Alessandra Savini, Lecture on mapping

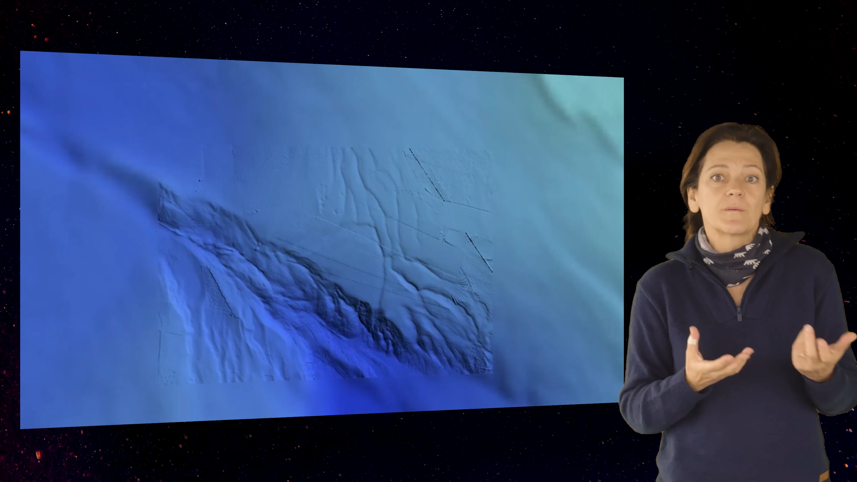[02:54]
But now we are able actually to get a higher definition,
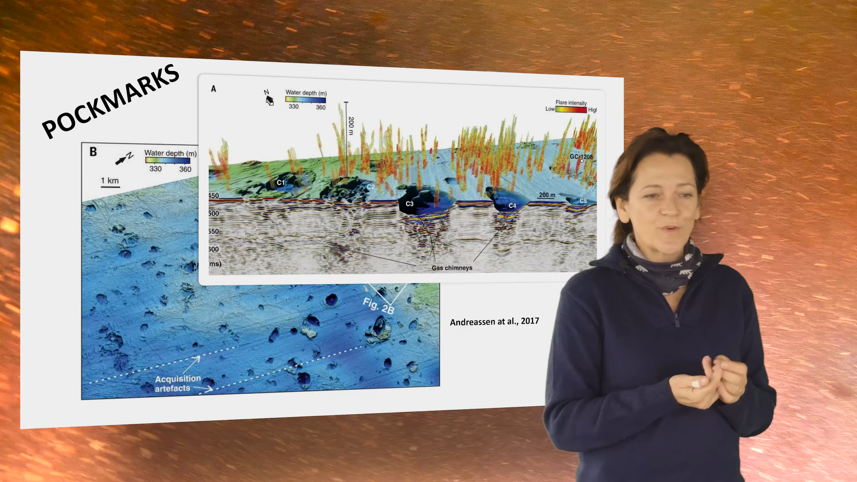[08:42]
POCMARs are indeed defined as crater-like features, so they correspond to depressed features, and inside them you can find different fabric of sediment, depending on steel, on the history and the process that creates this depression.